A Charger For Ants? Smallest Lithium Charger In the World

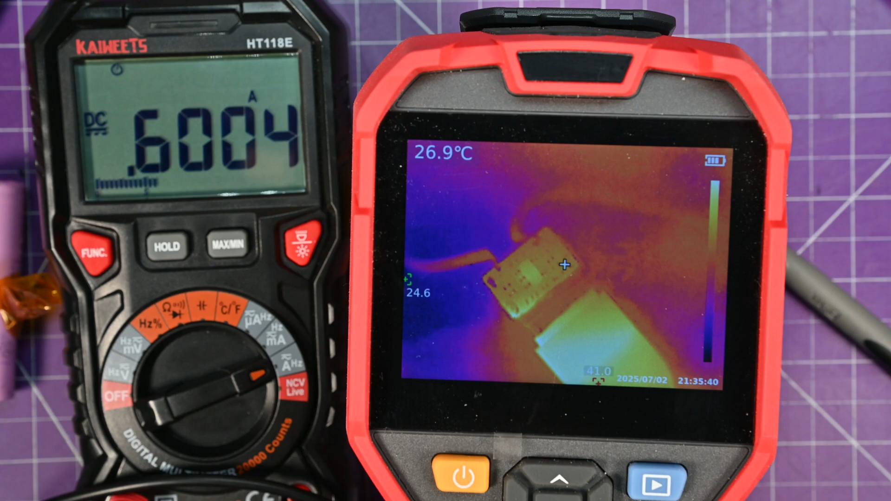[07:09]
On screen: spot 26.9°C
So that chip, let me see if I can focus you in. Again, this isn't the best, but I'm doing my best. Oh, nope. It just switched. Oh, a piece of plastic is in the way.
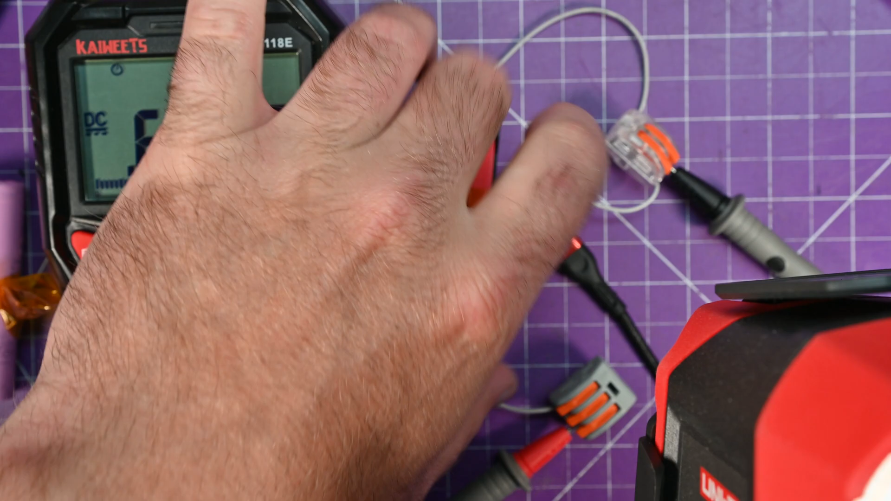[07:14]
So looking at that, I'm getting a nice shot here. So it looks like the hotspot. Take a screenshot.
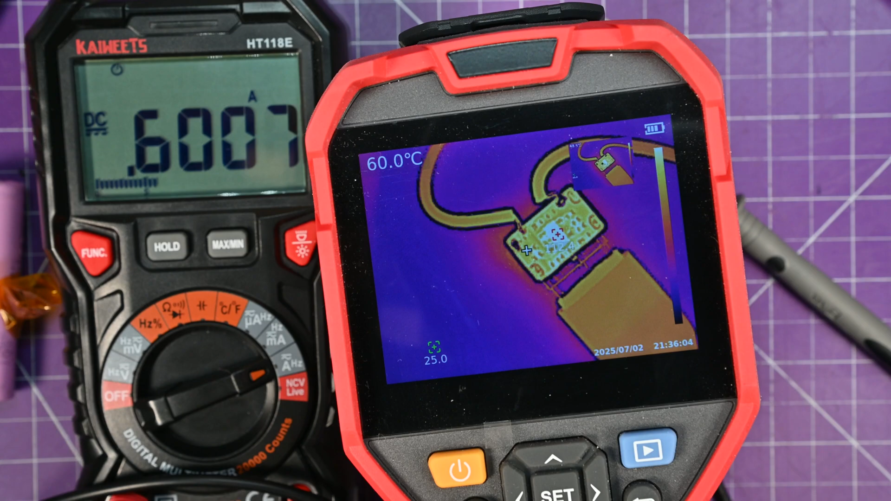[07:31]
Hotspot is like at 100. My studio lights are stopping me from seeing 112. So it is toasty. It is quite hot. Looking at my wiring. My wiring is completely fine. The cell itself is sitting at like 27.
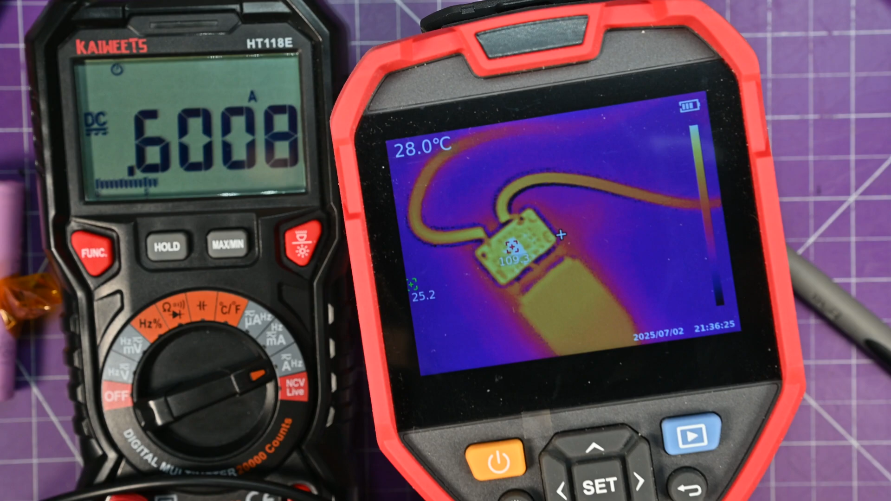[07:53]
On screen: spot 28.0°C
But yeah, that that I see is quite hot. So it does get hot.